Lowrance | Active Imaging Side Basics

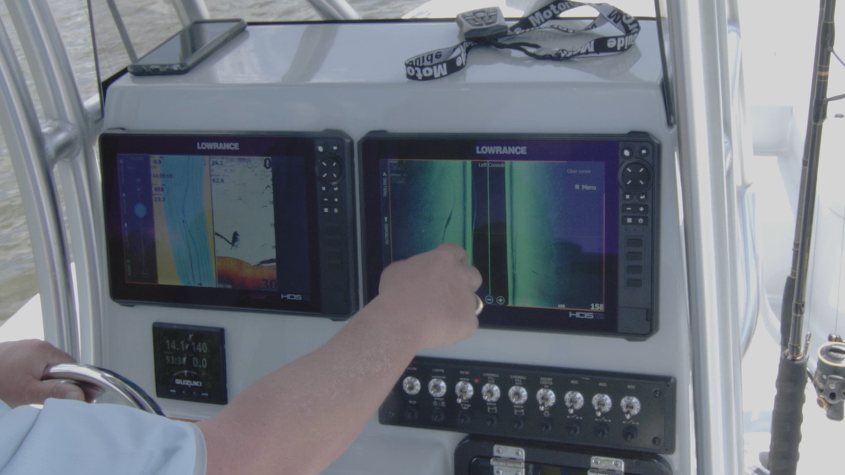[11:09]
mean what he's showing in the water column his return isn't that big but when you look at that shadow that shadow just shows you this is not a small fish it's making a really good size shadow on the side scan that's
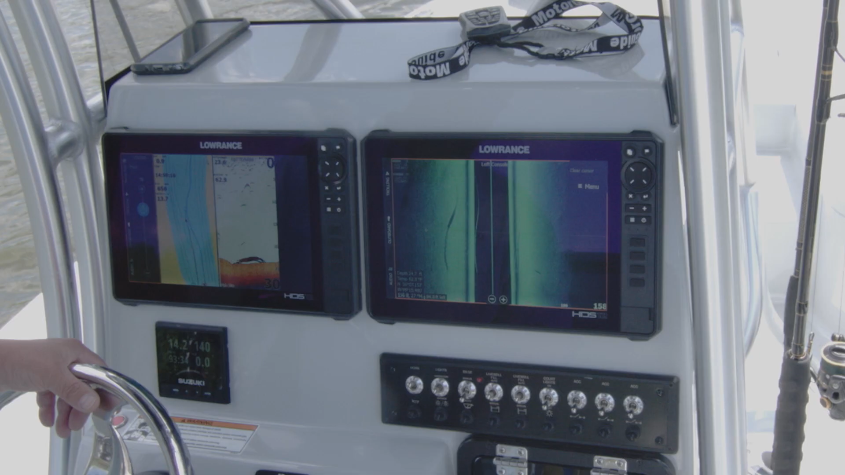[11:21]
a little bit on how your active imaging side scan transducer works again it's amazing the clarity you get and it's amazing the range you get out of this transducer I love this transducer